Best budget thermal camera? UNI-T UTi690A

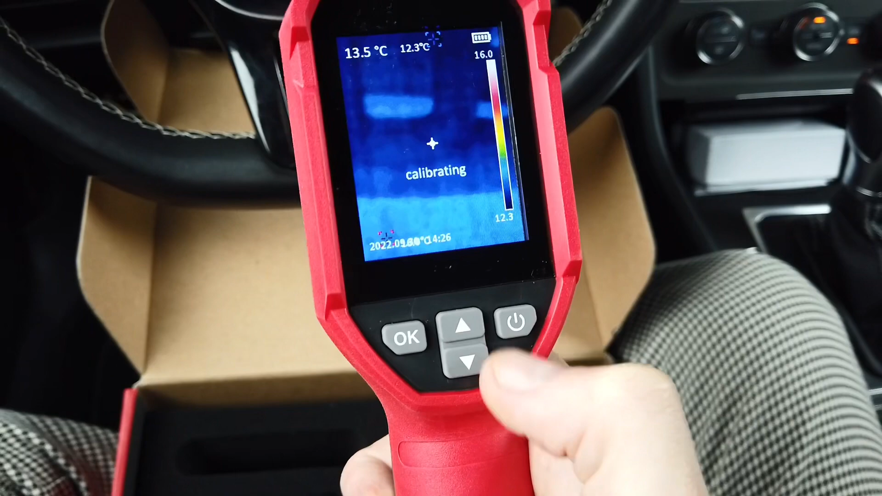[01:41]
On screen: spot 13.5°C
With a short press you can just turn it off,
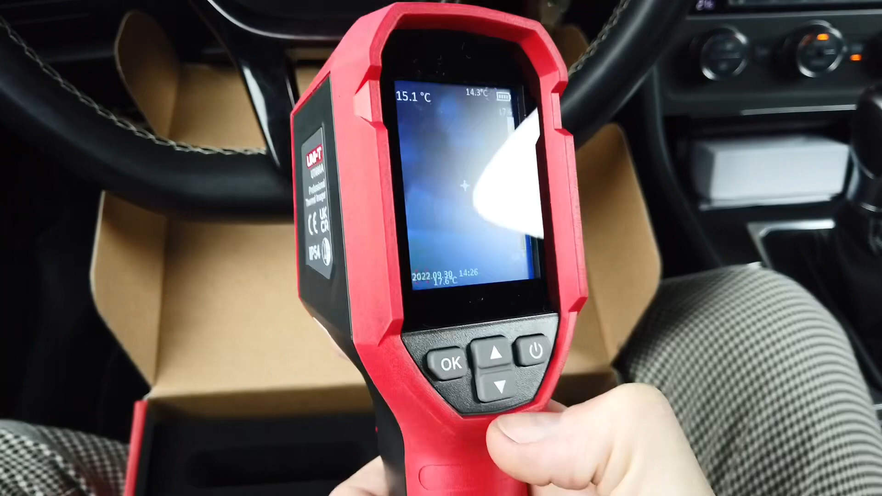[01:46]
with short press you can wake it up and if you long press it you can shut it down completely.
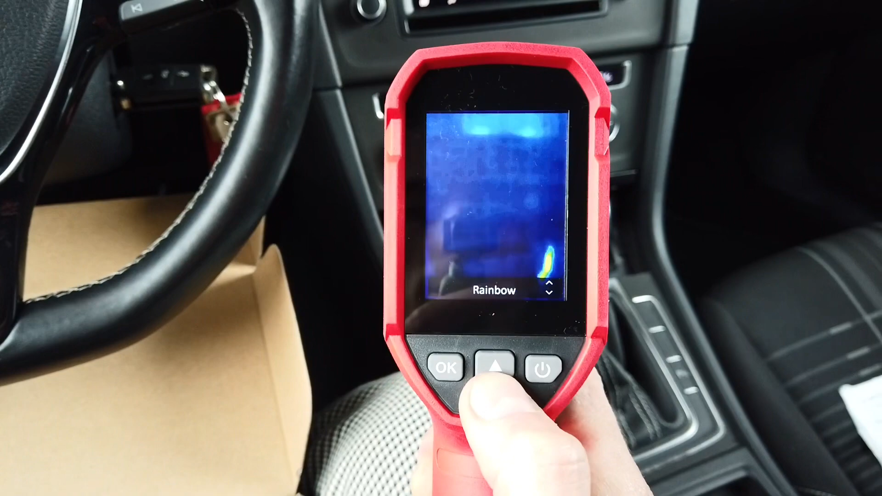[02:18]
Is there something hot over here?
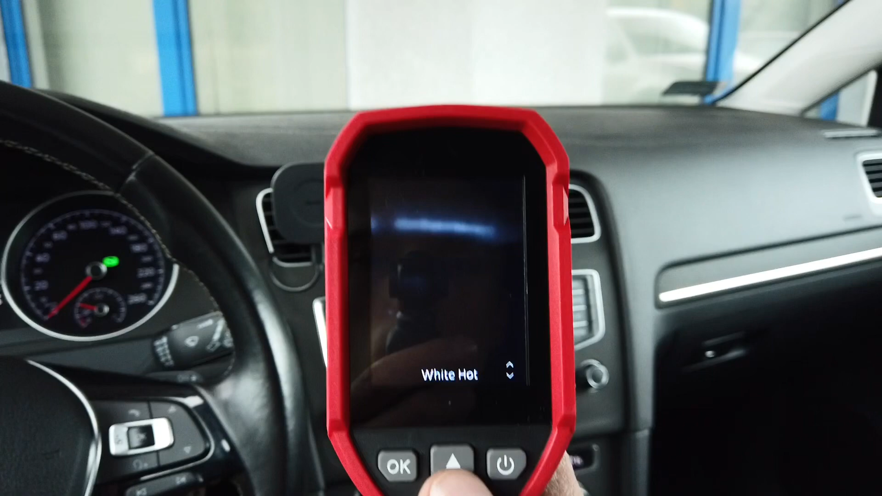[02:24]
White hot, black hot, rainbow and lava and other settings.
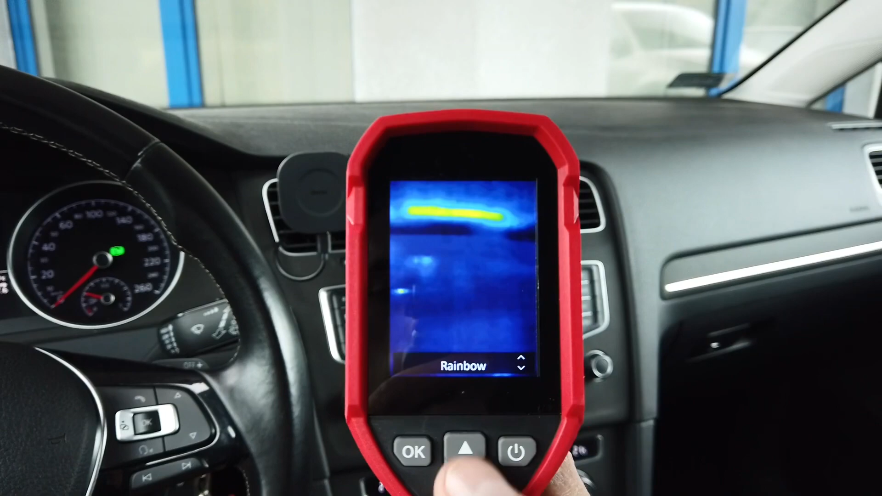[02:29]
Ok, so what else we have over here?
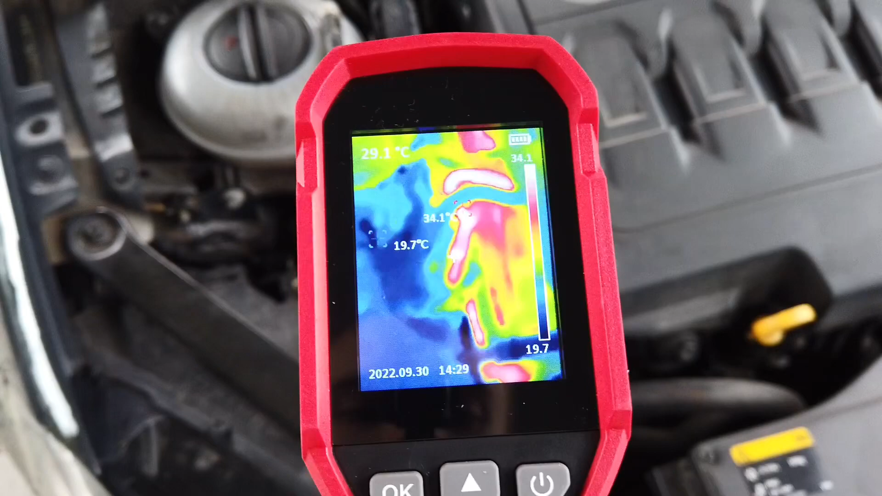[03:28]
On screen: spot 29.1°C, max 34.1°C, min 19.7°C
This is most likely the return line from the engine and the blue one, the cooler line,
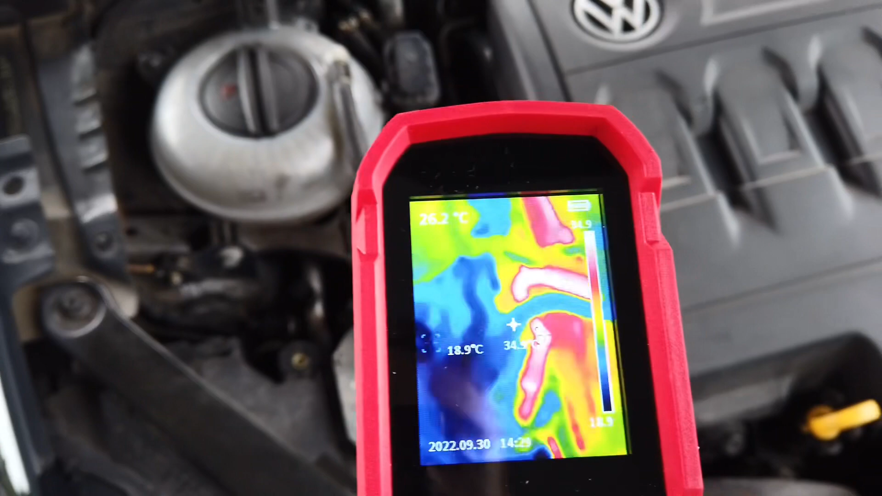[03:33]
is the line from the fuel tank which still contains cold fuel. Over here there's the coolant reservoir and we can see that it's slowly getting warmer.
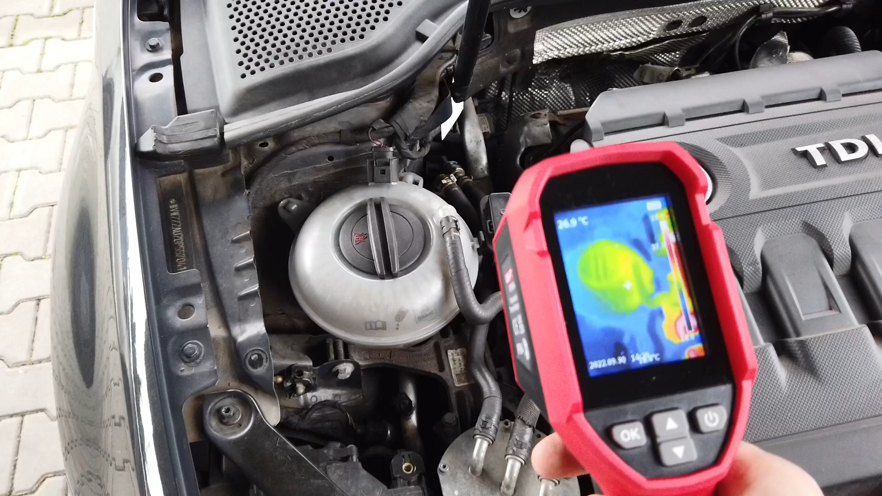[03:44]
If we step a little bit backwards we can see how is the temperature looking compared to other stuff in our field of view.
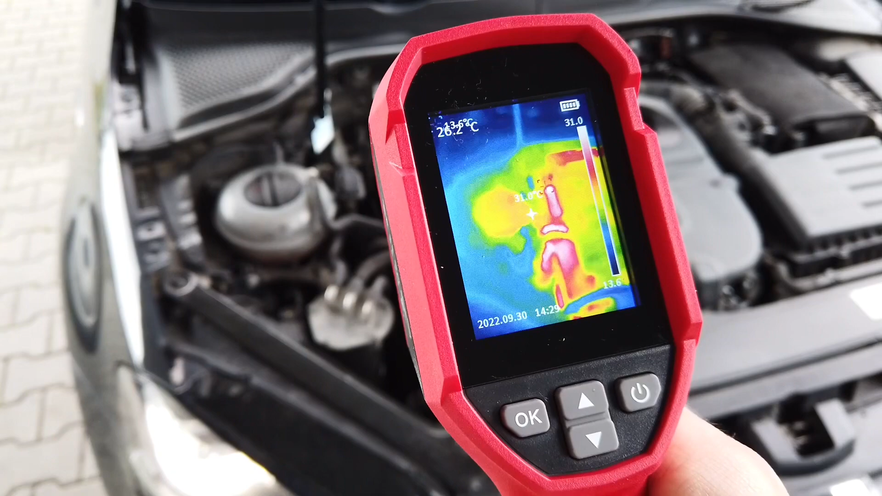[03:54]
We still have the engine cover so we are not checking the engine itself
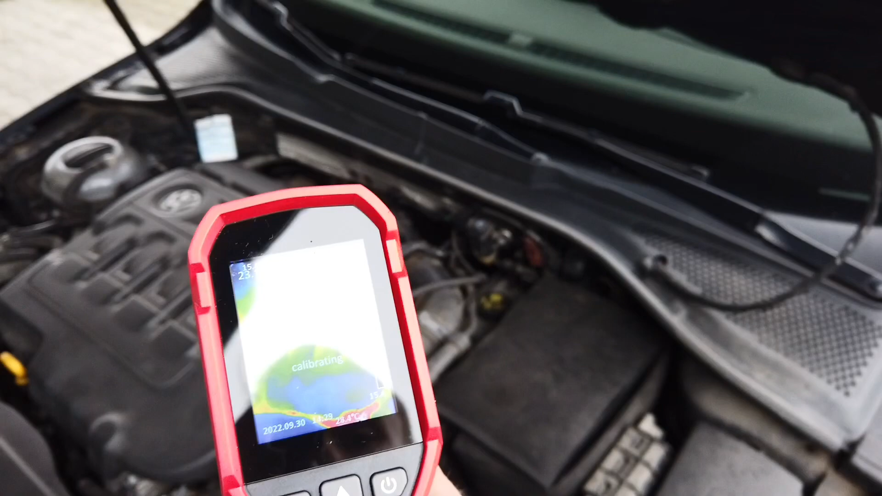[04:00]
but I know that there's a turbocharger over here so this
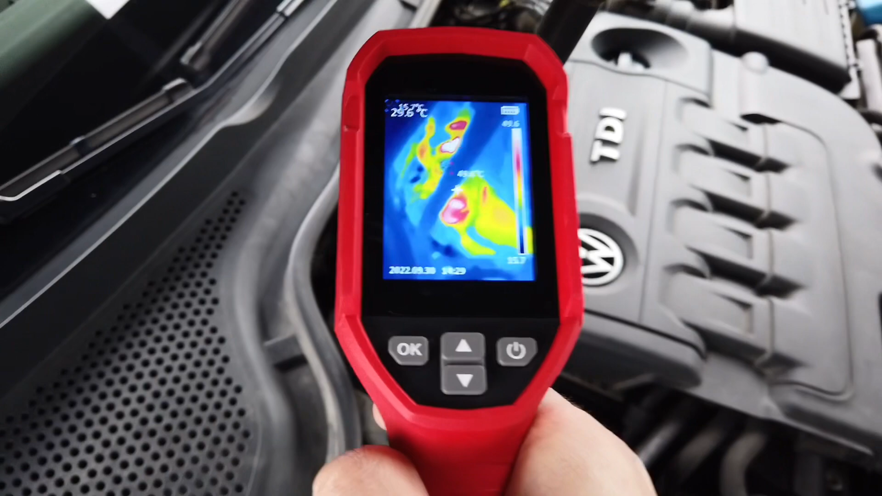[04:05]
should be the hottest thing over here.
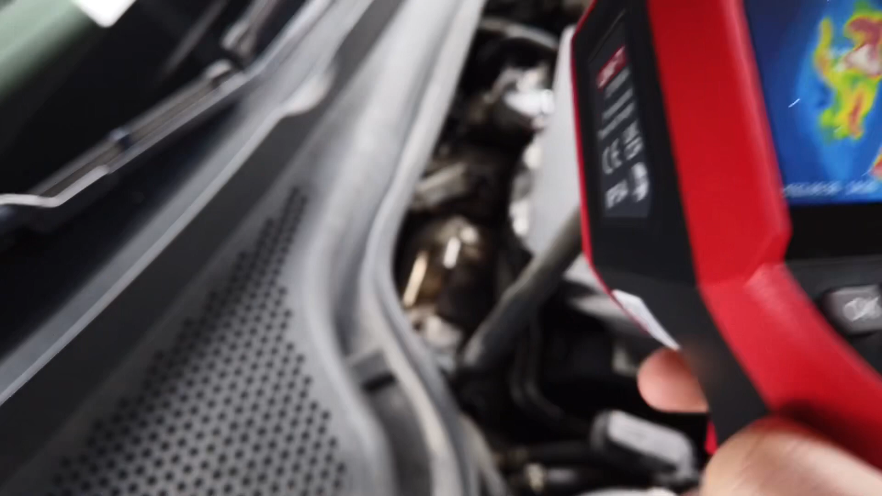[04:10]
So let's press the trigger which is over here just to create a screenshot of current field of view.
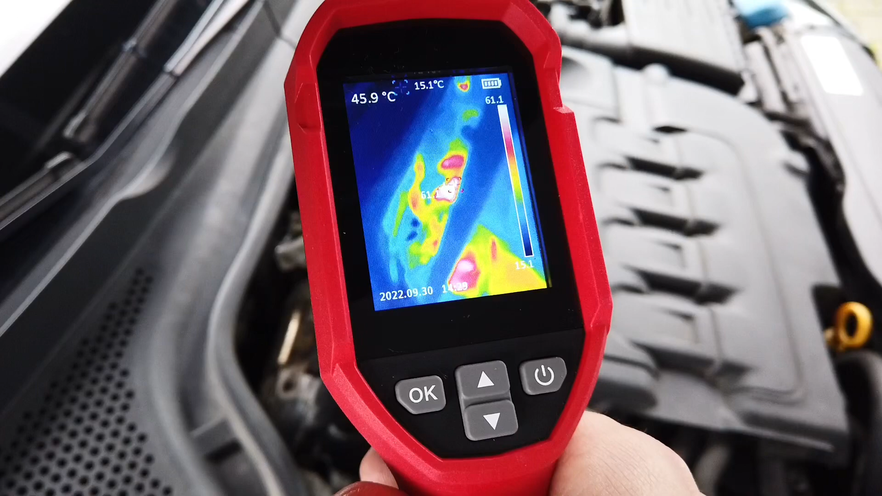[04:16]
On screen: spot 45.9°C
And right now if we go to menu
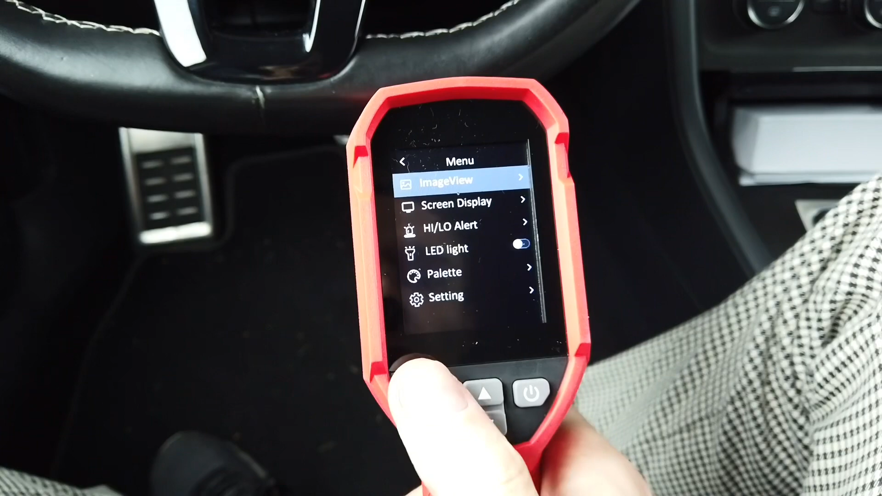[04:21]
image viewer we can check the last image
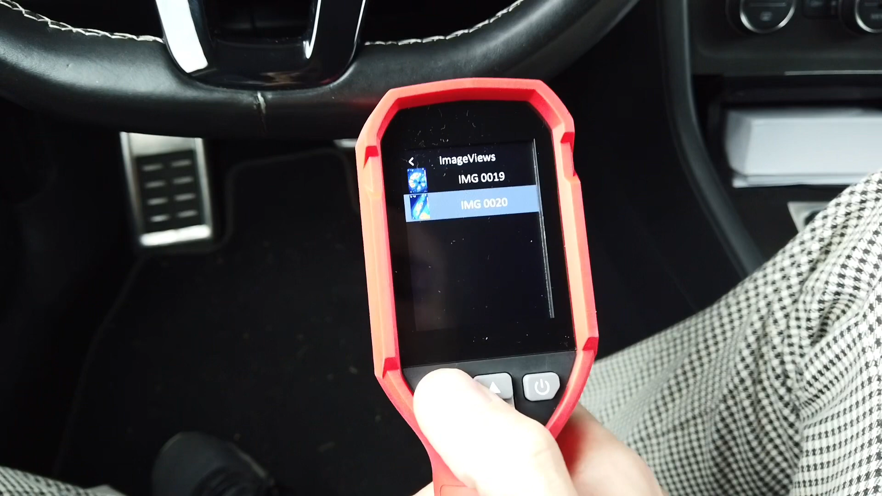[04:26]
and over here we have the readout.
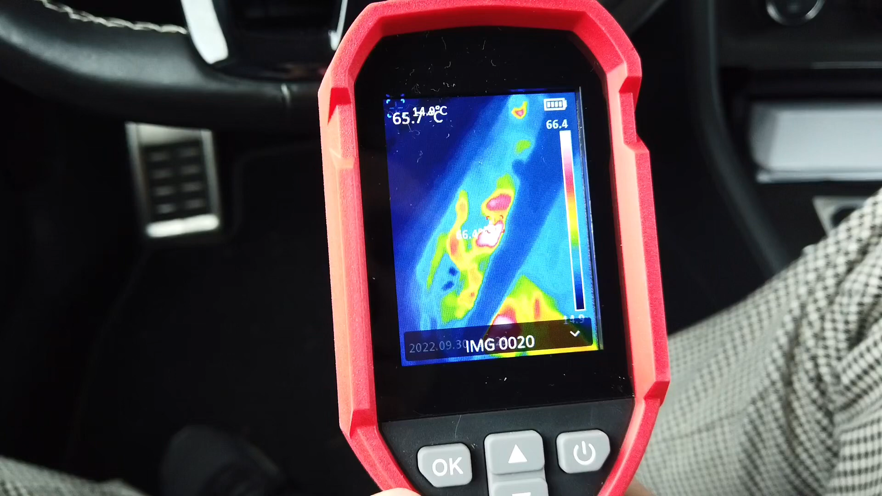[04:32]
We can see the maximum and minimum readout and of course I can also go into picture information.
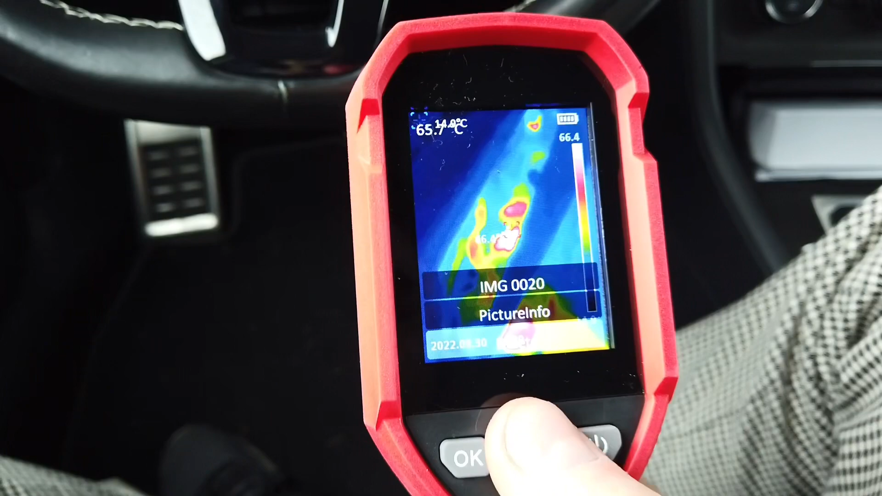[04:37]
And over here we have date and time and we can see the center temperature because this device shows us the temperature of whatever is in the center of the field of view.